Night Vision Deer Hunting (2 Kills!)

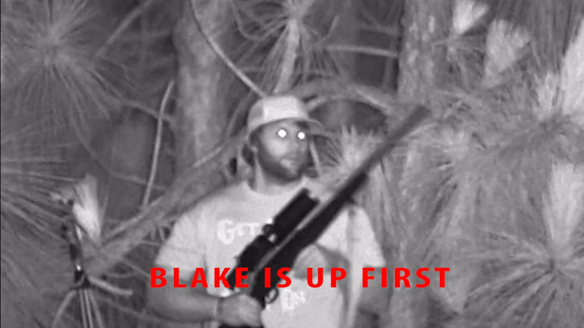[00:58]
I was the first one up right out the gate to get set up in this field.
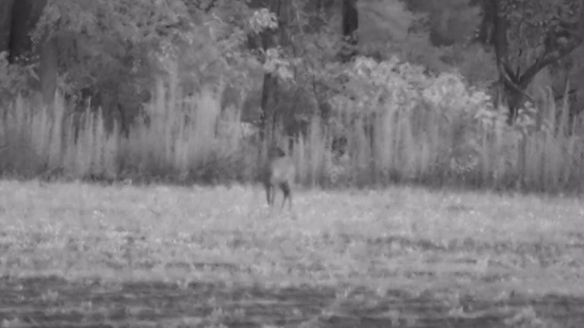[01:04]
And as soon as we got set up, deer just come out from everywhere. I believe in this first field, we've seen somewhere around 10 to 12 deer. It got a little closer on us than we had anticipated, so I had to make my movements real slow.
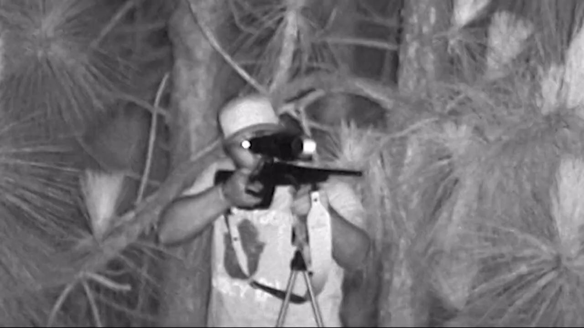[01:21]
Picked out a deer out of the group. Really, that was the closest one to me that I was going to get a good shot on. Got the shooting sticks ready. Trying to think about this night vision scope, as you can see, pretty good. But you have to focus in the scope.
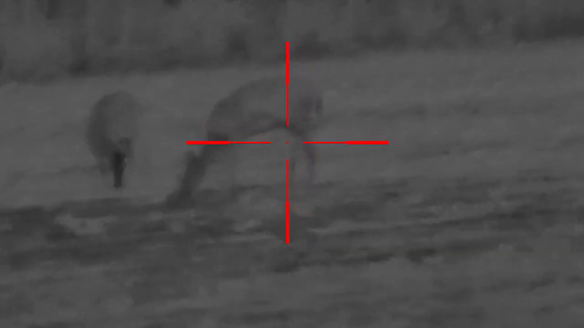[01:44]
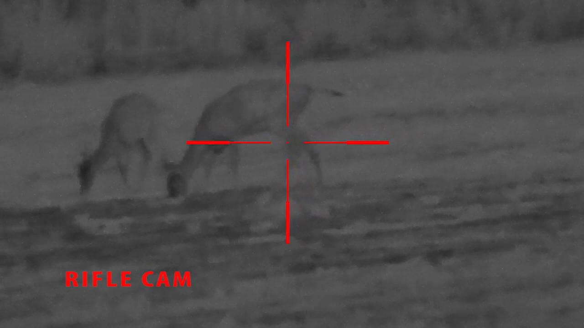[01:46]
Wouldn't you know, all the things I was trying to get together,
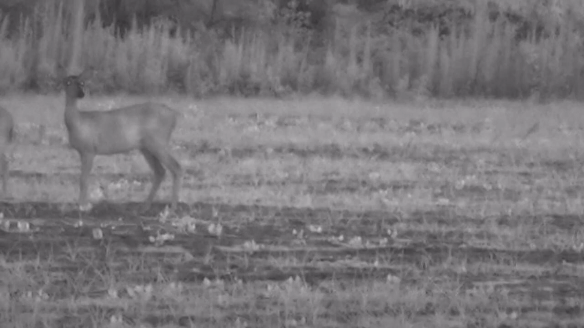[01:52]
the first deer I clicked on forgot to load the gun. That's embarrassing, but I'm putting it on here because I'm just showing you how the story went. I'm going to wait for the deer to settle. It wasn't just a minute. I was able to get another good shot. Get a good clear shot. But my shooting sticks had fell to the side and I couldn't get them, so I had a free arm.
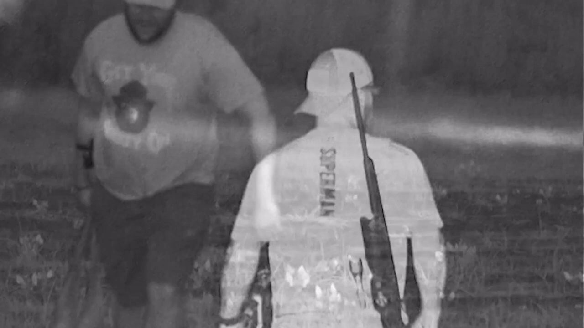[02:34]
Alright, we got this doe at about 100 yards.
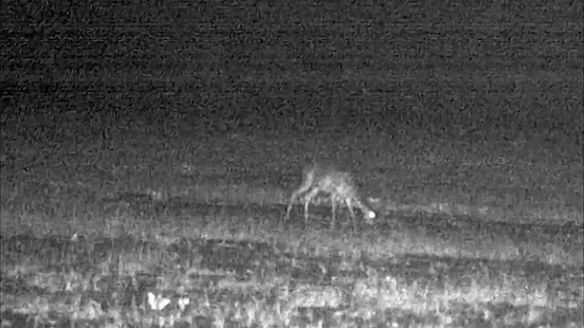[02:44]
She's working this way. We're going to get set up and hopefully Josh can take the shot.
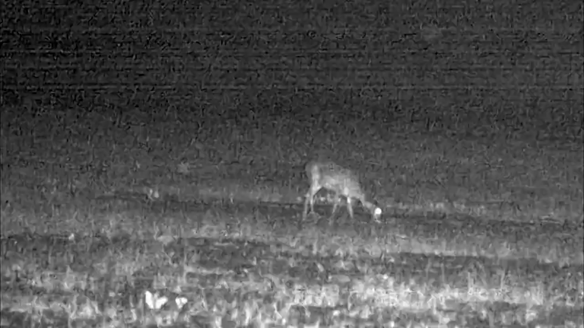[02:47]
Wow, man, there's tons of them out there.
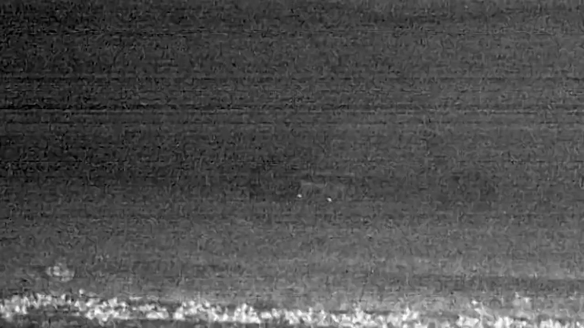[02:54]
Alright, there is one, two, three, four, five, six, seven, I know I'm missing a few, eight, nine, ten, and eleven.
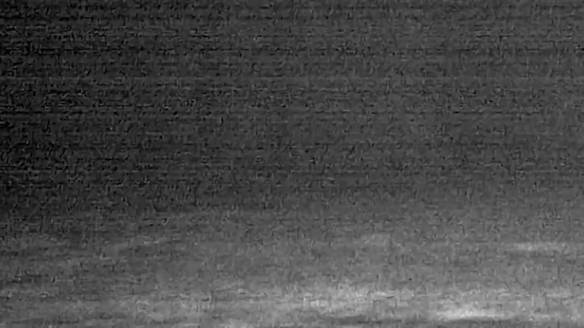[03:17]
Yup, there's eleven of them.
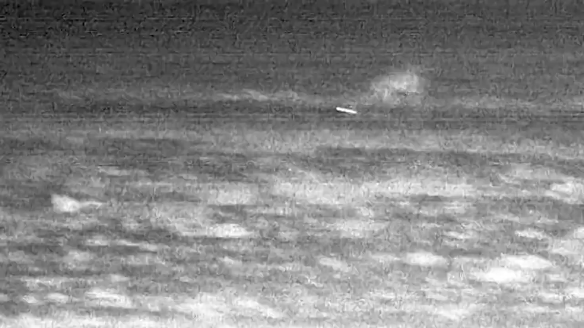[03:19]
Alright, Josh, this one's a good distance for us.
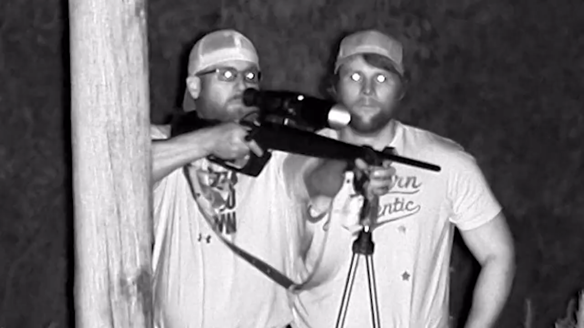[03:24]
He is focusing his scope right now. You can see his light on it, his infrared light. There's two deer, but this one's a lot closer. He's going to shoot it right in the front shoulders.